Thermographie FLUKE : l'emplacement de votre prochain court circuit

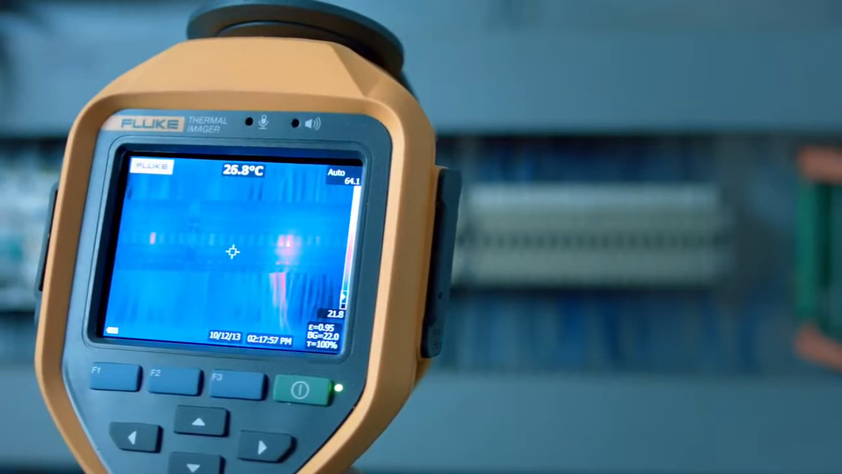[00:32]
Comme l'indique clairement l'image infrarouge, l'un des raccordements des bornes montre une surchauffe, probablement due, dans ce cas, à une connexion desserrée.
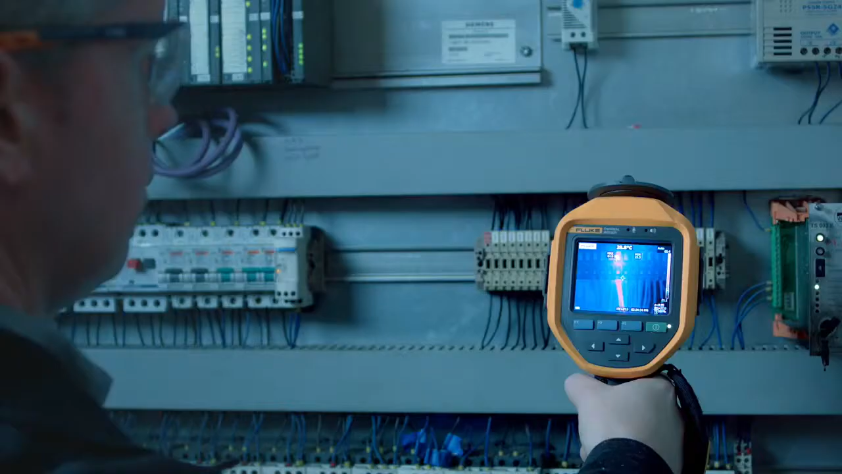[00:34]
Cependant, si cette faute n'est pas détectée rapidement, elle pourrait entraîner des problèmes beaucoup plus graves à l'avenir.
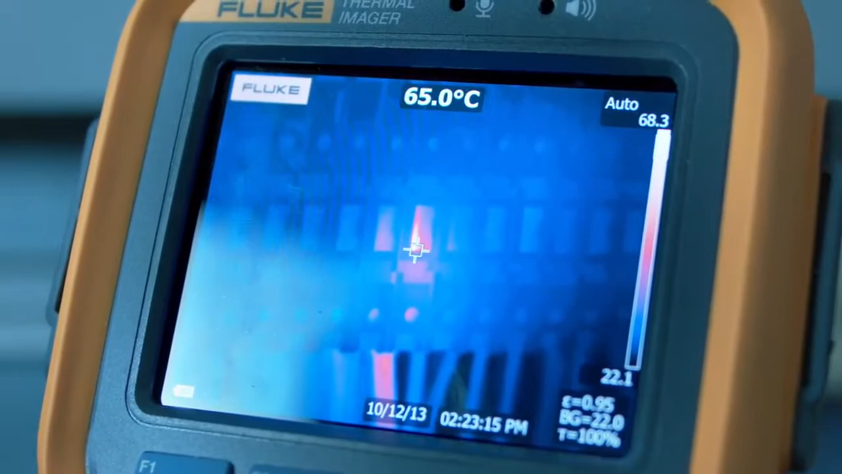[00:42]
On screen: spot 65.0°C
La température est très élevée. Le câble a probablement perdu une partie de son revêtement isolant et doit être vérifié pour éviter tout risque de court-circuit.